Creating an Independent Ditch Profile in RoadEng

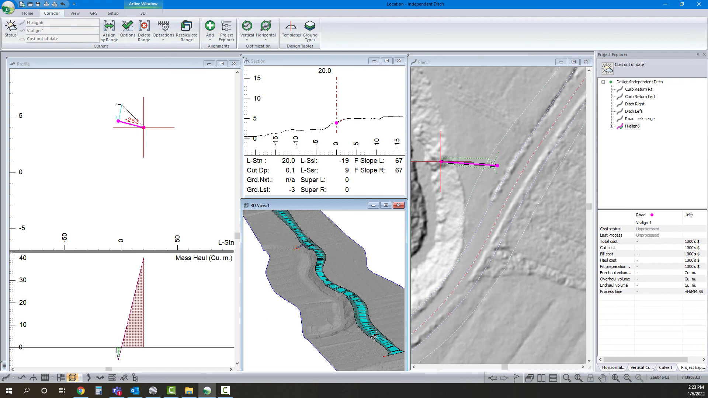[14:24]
So there, we've got our roadway design and then I've got our off-take-ditch design just to account for that low point on below the side of the road.